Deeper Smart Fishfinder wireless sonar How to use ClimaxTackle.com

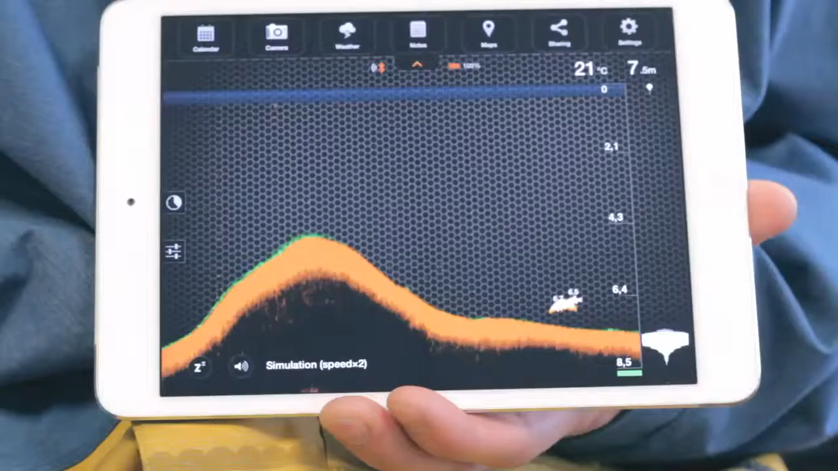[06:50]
On screen: depth 7.5 m, water 21°C
Camera. The camera function allows you to take photos without leaving the application.
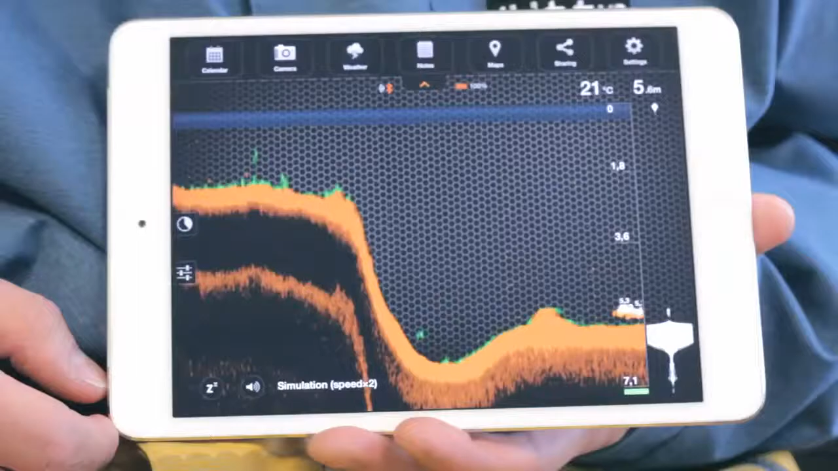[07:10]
On screen: water 21°C
Weather. The weather feature provides you with the current weather conditions and forecast for a certain location, along with other useful information,
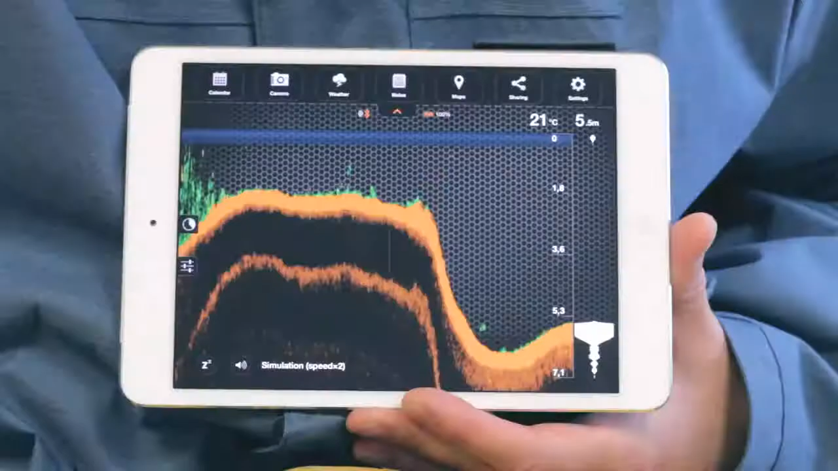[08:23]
On screen: depth 5.5 m, water 21°C
Map. Explore the map in the normal way.